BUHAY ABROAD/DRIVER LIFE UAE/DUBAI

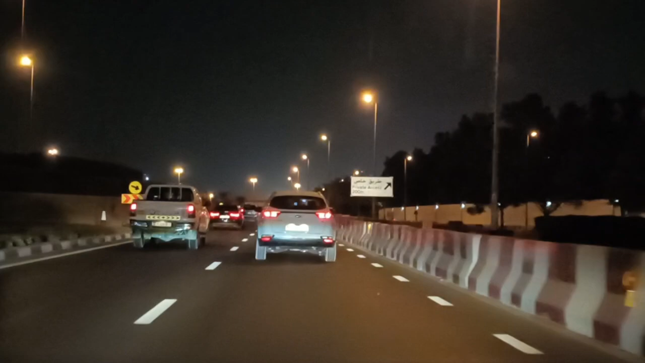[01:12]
So, babagtasin natin yung kahabaan ng Alger, mga ka-hunter.
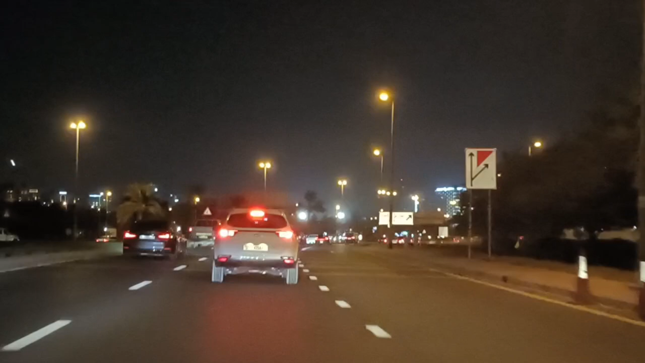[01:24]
So, today is Friday. Medyo maluwag-luwag ang kalsada.
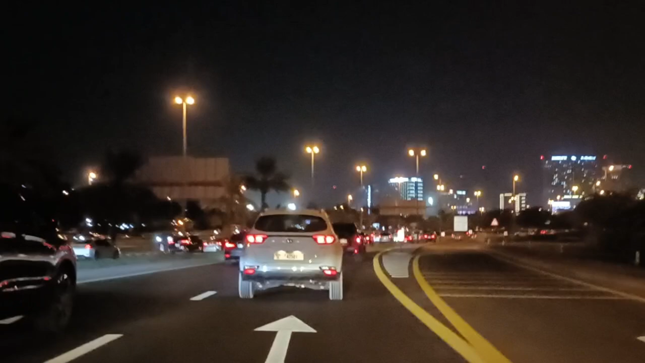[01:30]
Mga ganitong oras mga ka-hunter, medyo maluwag na yan. Kasi hindi na siya rush hour. Compare mo na pagtungtong ng mga alas 6 o kaya mag-start yan ng alas 4 ng hapon hanggang alas 8 ng gabi. Yan, medyo siksikan pa yan. So this time, wala na siya.
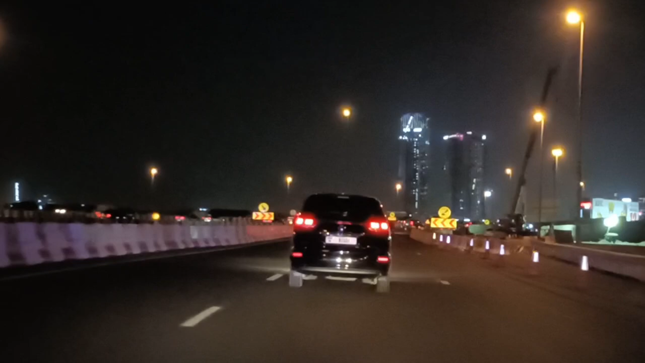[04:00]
Patuloy pa rin yung pagtatayo nila ng mga mga kalsada, tulay, mga building. Talagang napakabilis ng rito kasi may pera sila mga ka-hunter. Tingnan nyo itong tulay na ito, kailan lang to matatapos na.
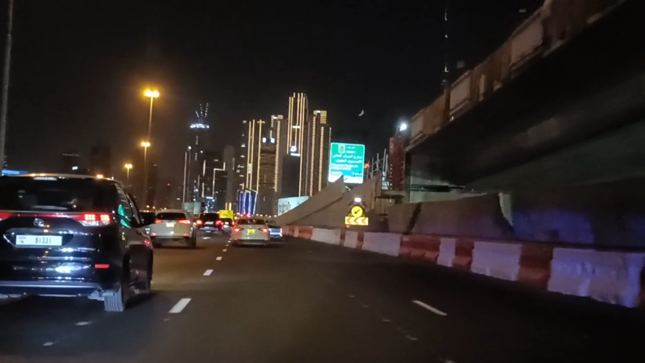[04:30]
Almost 80% na. Kailan lang inumpisahan yan mga ka-hunter? So ayun, yung sa harap makikita nyo yung Burj Khalifa Tower. Yeah. So ito na yung Alger Road. Nasa Alger Road na tayo. Thank you.